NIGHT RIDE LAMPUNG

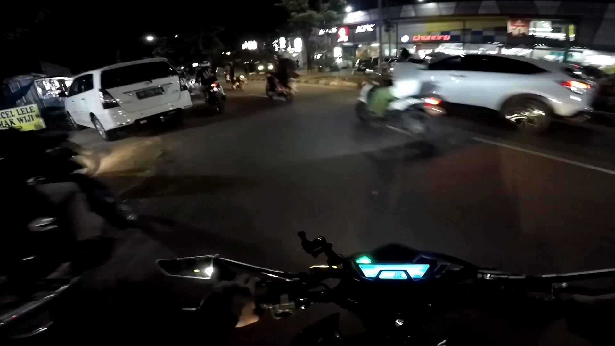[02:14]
jarang-jarang nih kita nge-vlog di flyover ya gimana emang tempat kita belum ada sih
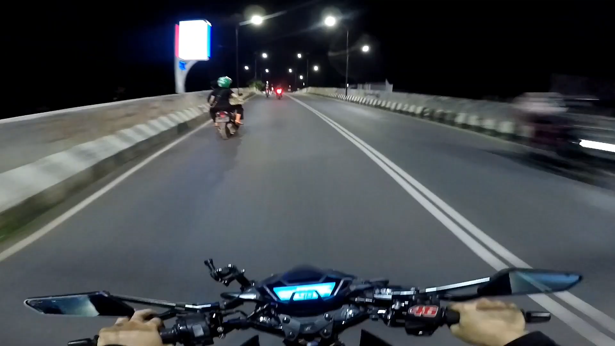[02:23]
muter ya Hai jadi kita tadi dari atas sekarang turun
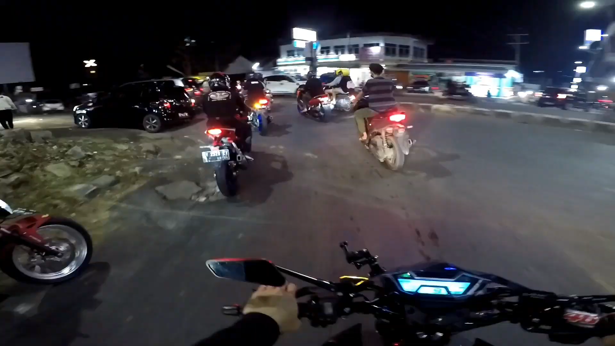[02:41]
Oh jadi inilah momen